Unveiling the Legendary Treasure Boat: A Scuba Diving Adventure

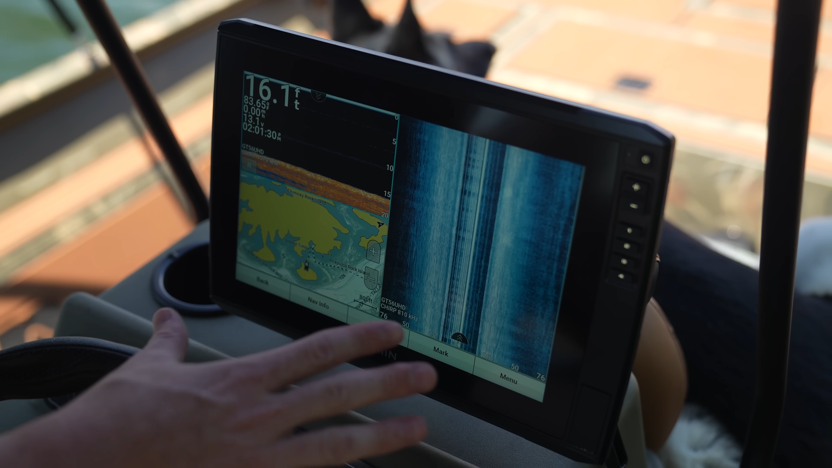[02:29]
So I don't know exactly what all this stuff does, but it tells me where I'm at here. This all looks like spaceship stuff.
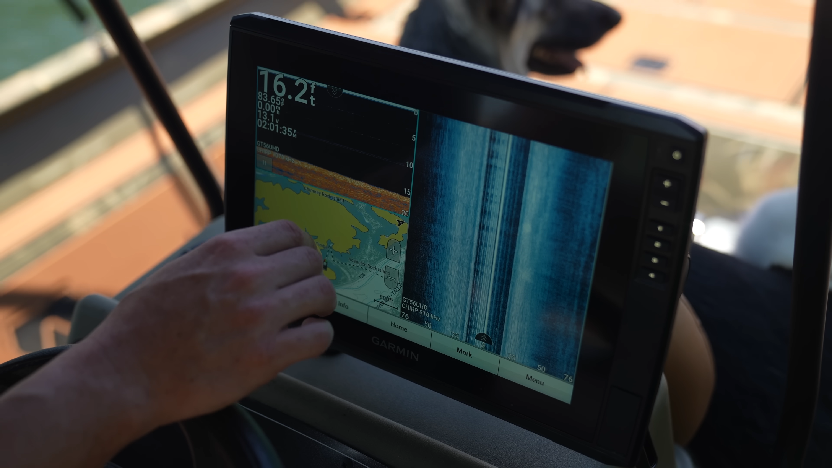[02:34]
On screen: depth 16.2 ft
Some of the coolest technology in the world right here. We have some seats back here. So if anyone wants to hang out back here, they can. These poles back here are pretty awesome. They act as anchors.